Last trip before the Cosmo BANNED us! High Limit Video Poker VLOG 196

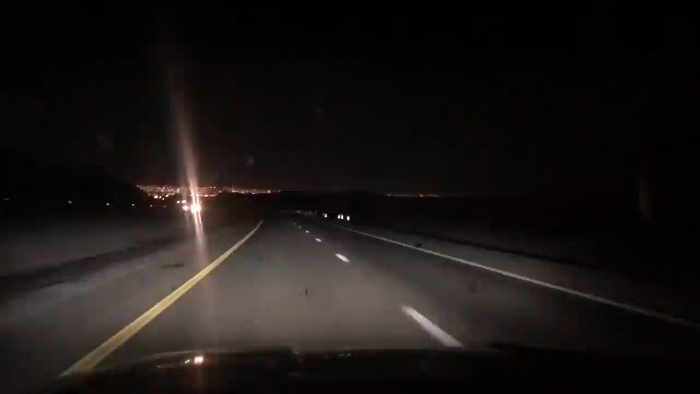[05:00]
There's Vegas. Man, just came in the back way past Area 51. 400 miles of driving,